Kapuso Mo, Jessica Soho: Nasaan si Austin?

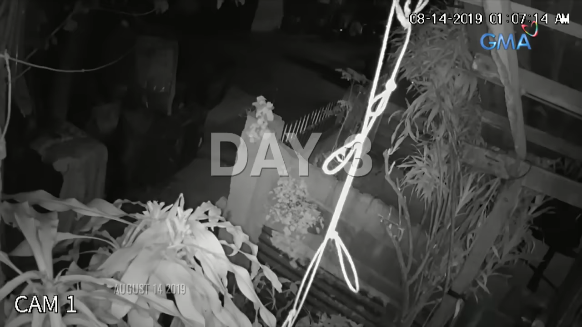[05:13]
Samantala, madaling araw ng Miyerkules. Mama!
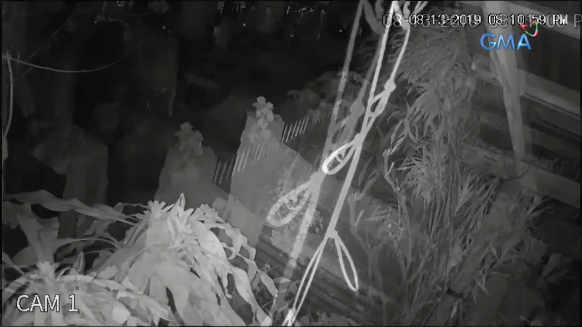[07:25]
Nakita rin namin na lumabas-pasok yung nangungupahan dyan around 8 p.m.